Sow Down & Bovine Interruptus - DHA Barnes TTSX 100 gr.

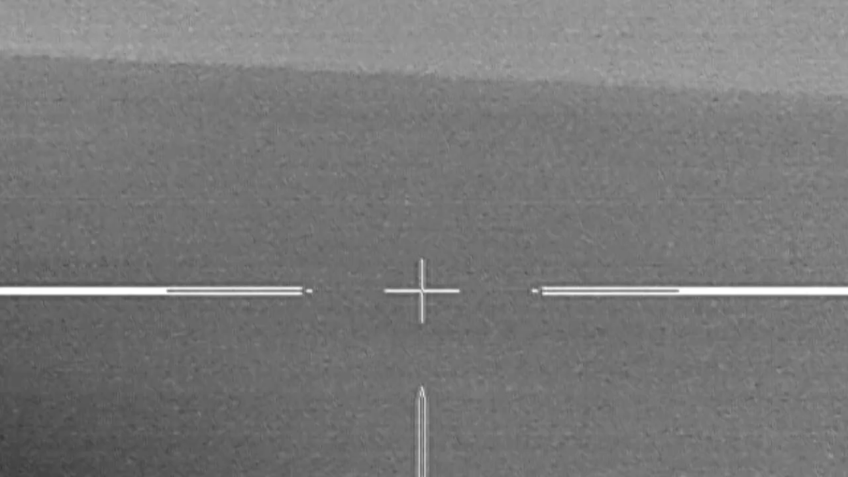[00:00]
Car paces when hunting up in North Texas, I'd actually spent several hours on another part of the property, hadn't seen any hogs.
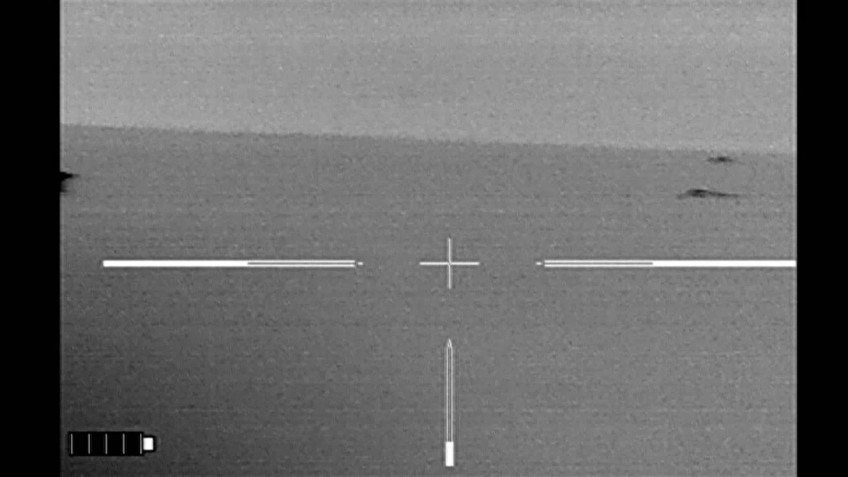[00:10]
I was on my way home when I spied these hogs and I hoped to get a shot at
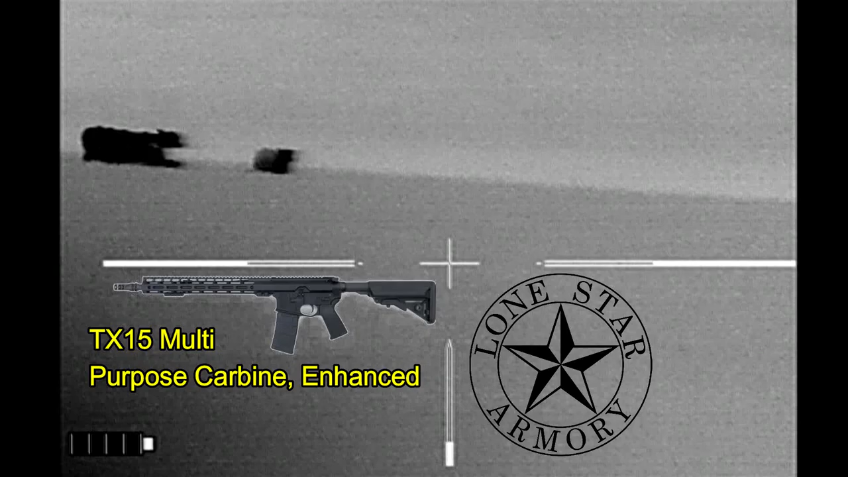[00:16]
them with my Lone Star Armory TX-15 multi-purpose carbine enhanced,
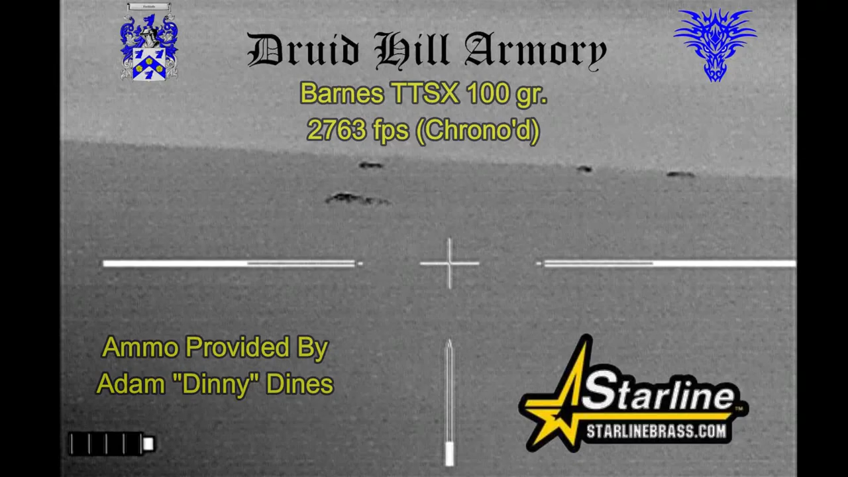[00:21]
through which I'll be shooting Barnes TTS-X 100 grain bullets loaded by Druid Hill Armory in the Star Line Brass that my buddy Denny had provided for me. Now the hogs earned some winter wheat.
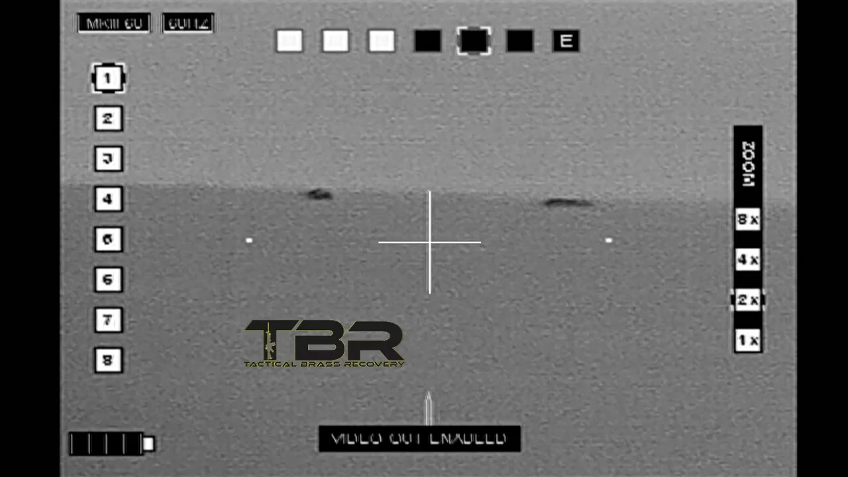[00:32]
Brass Catcher by Tactical Brass Recovery.
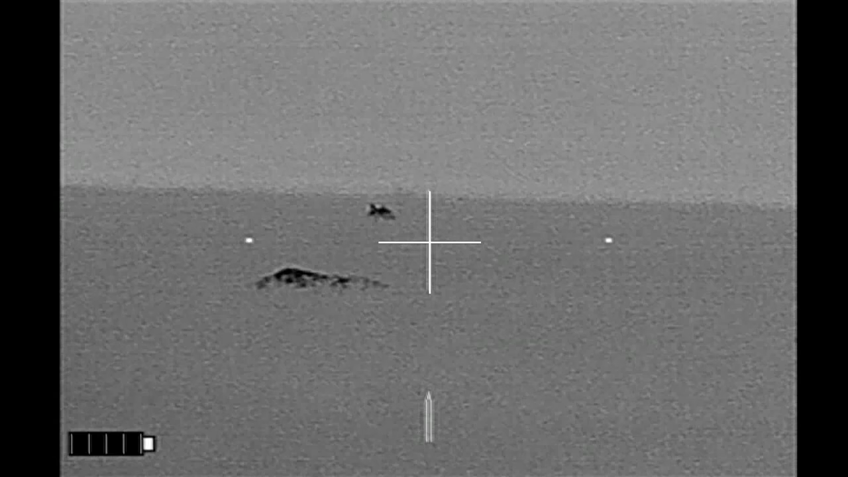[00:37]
And the weather is actually abysmal. It's kind of chilly, a lot of humidity, and there is fog and I can actually feel the water droplets in the air.
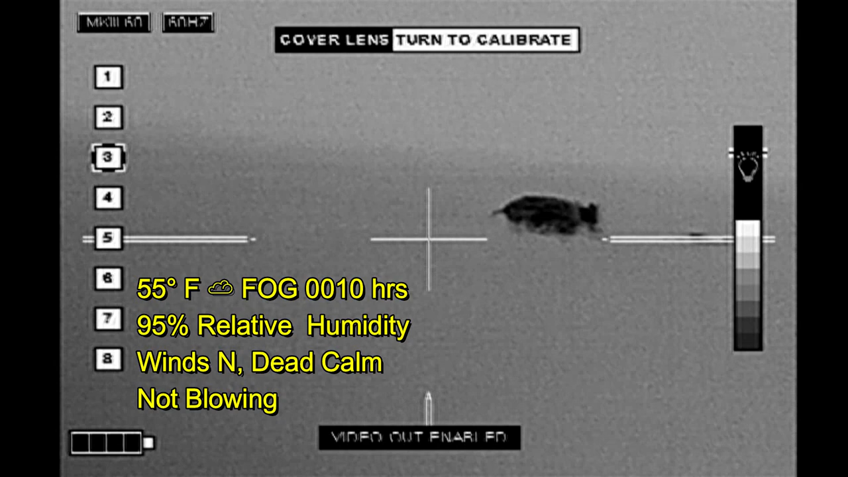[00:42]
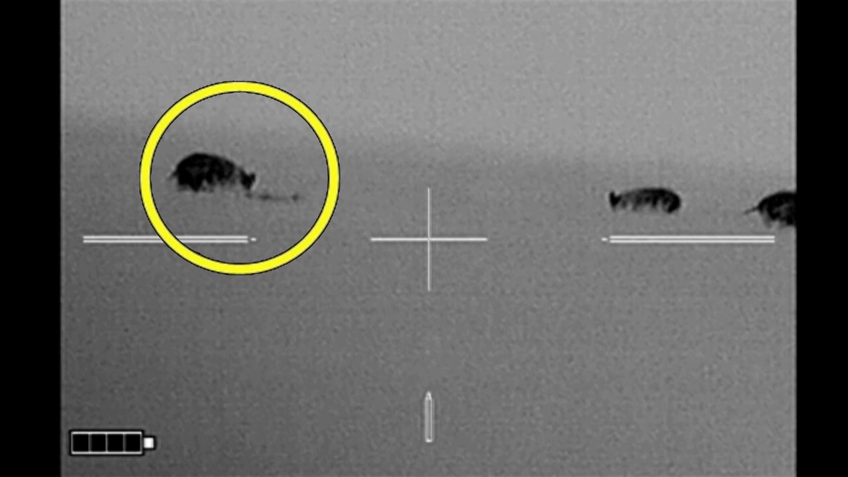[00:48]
Now I want to shoot a sow first and I think this hog is going to be a sow because she's got piglets with her, then I hope they transition to these other two adults.
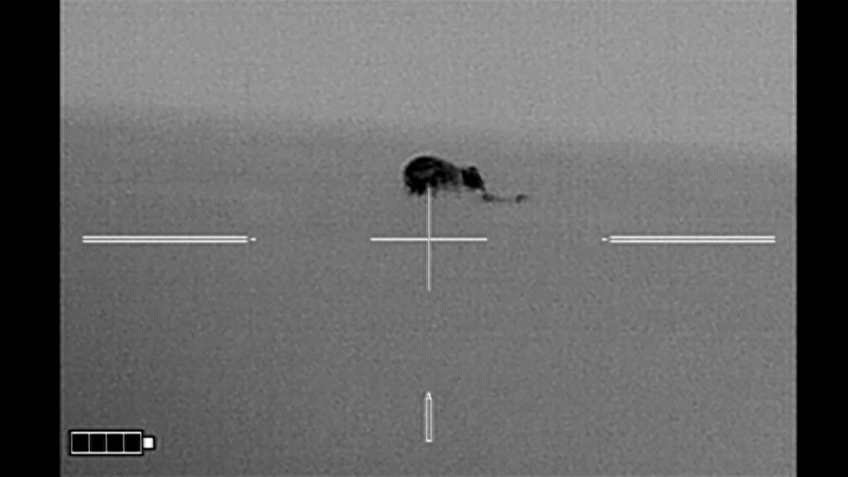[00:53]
I've got cattle off to the right and I've got cattle off to the left. All right, here we go.
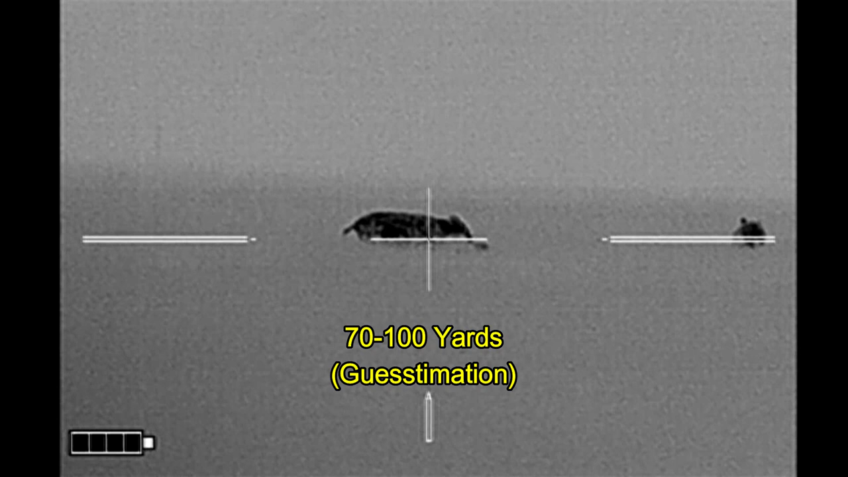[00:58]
Whoa!
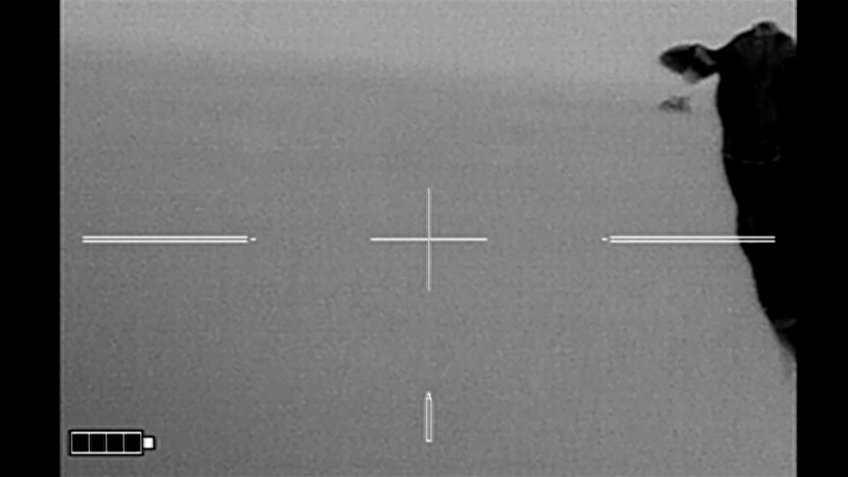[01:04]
Holy moly.
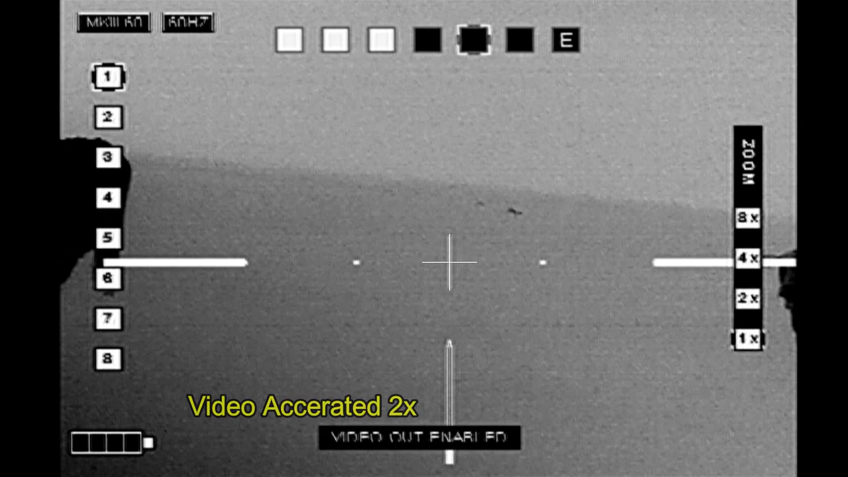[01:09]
So the bull that had been off to the right moved into scene and so I stopped shooting, pulled the rifle off target at that point,
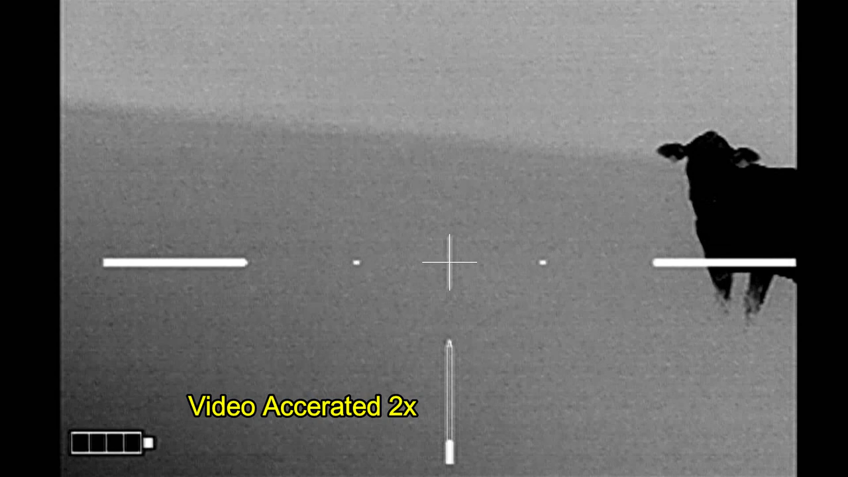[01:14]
held off on shooting, and then watched the other hogs go away and then they startled cattle.
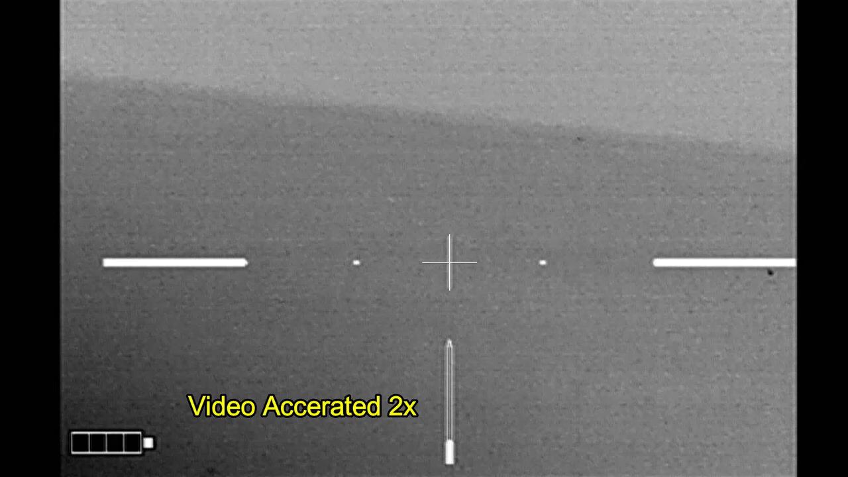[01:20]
Also moved off.
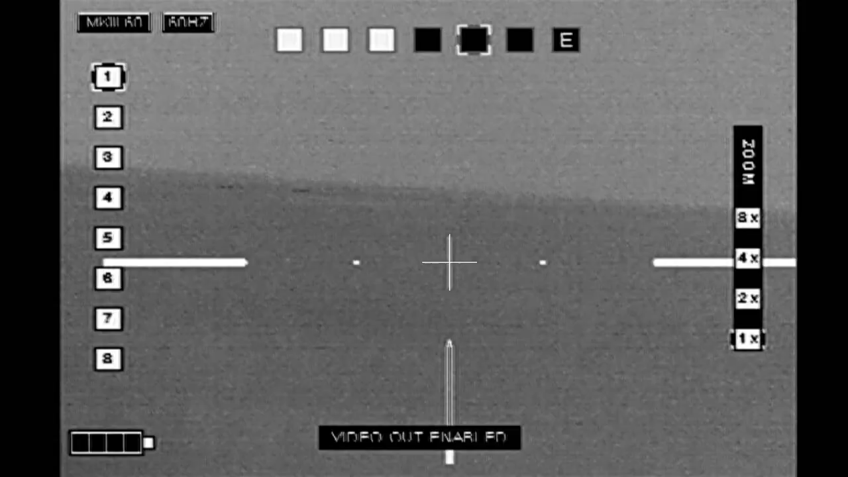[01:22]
I hope maybe I'd get a shot at the hogs in the distance, but they're through a fence and too far away in the fog. I just wasn't going to risk it.
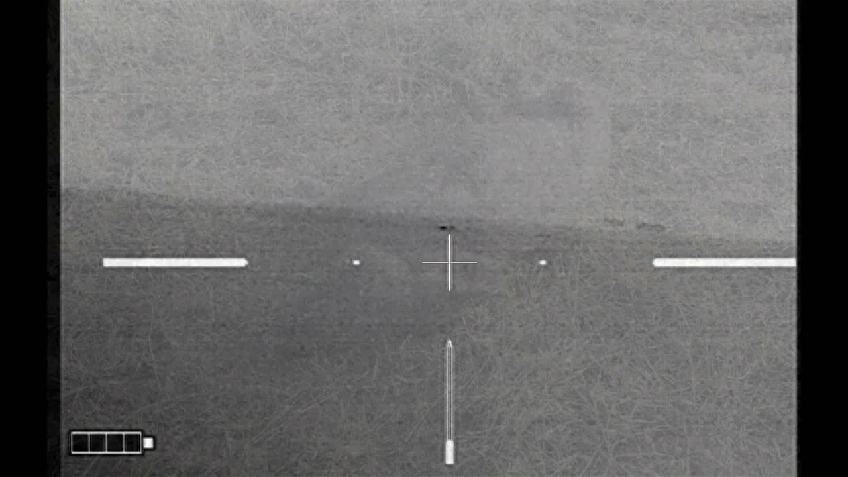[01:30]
Couldn't find the hog that night. Came back later in the afternoon, found the hog. Covered in buzzard poop.